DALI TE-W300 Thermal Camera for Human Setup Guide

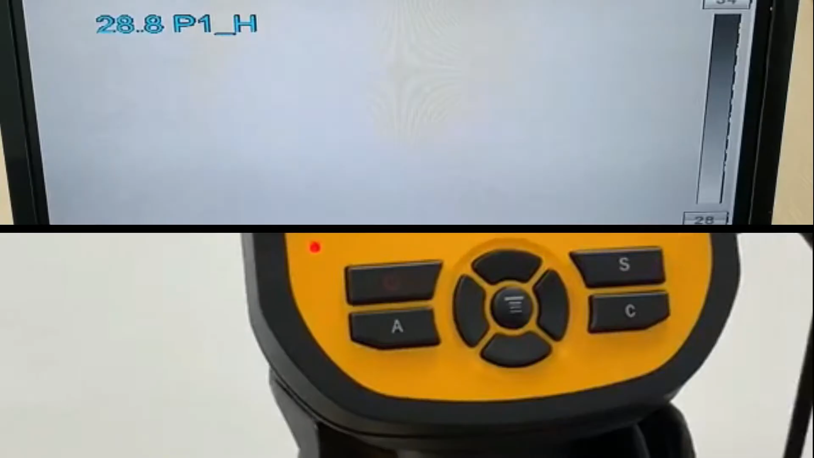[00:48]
Okay, once the device has turned up,
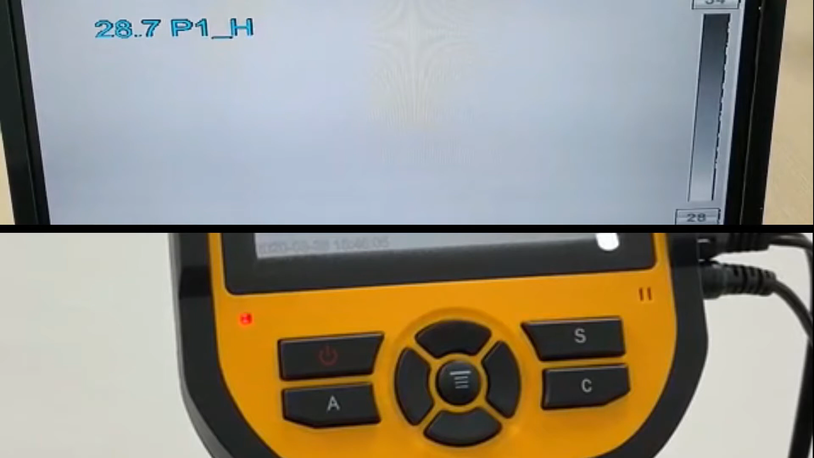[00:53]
you can see a color chart on the right side of the screen You can press A 2 times
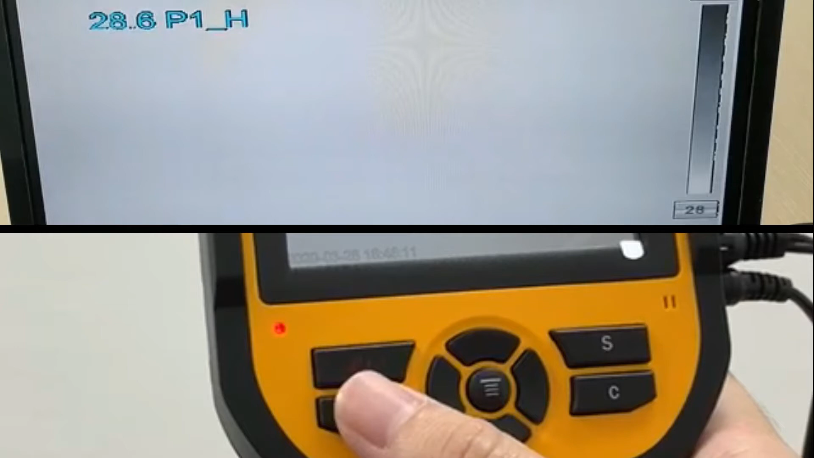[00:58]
and you will see that the selection is on the chart and